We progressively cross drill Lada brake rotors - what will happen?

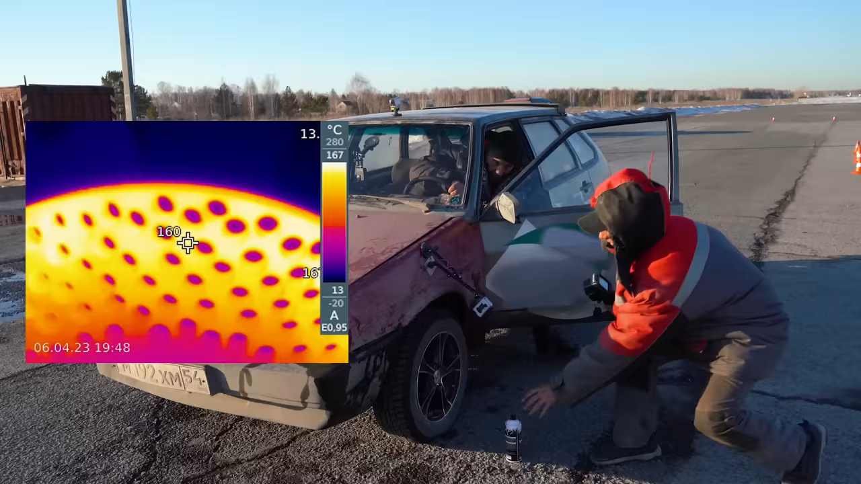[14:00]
As for the temperature reading it was 160 on the outer edge on the rim of the rotor. How much was it in the middle? 117. So these have gotten quite hot compared to the first few runs.
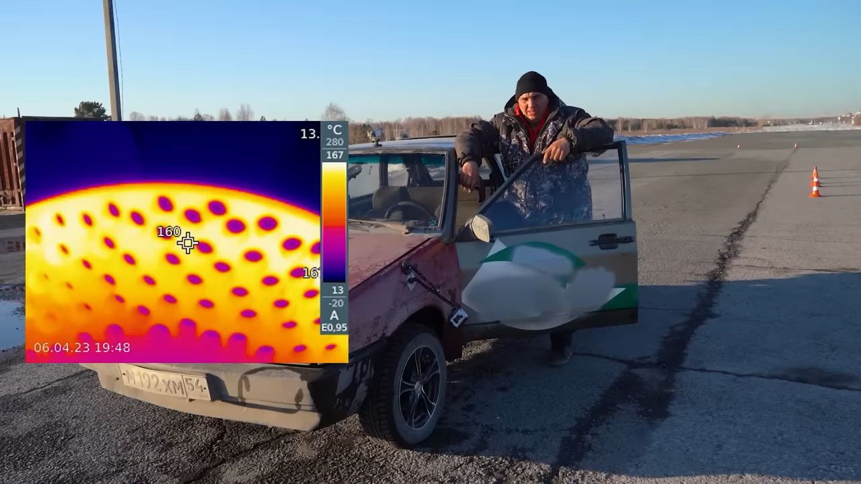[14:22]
This is now getting very hot. That's because there's not much metal left. It's mostly holes at this point.
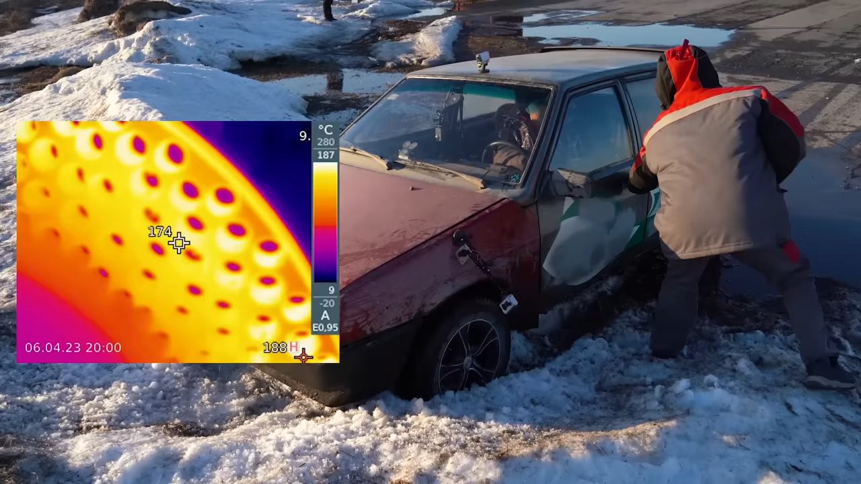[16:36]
175? Yeah, they were doused with a bit of snow.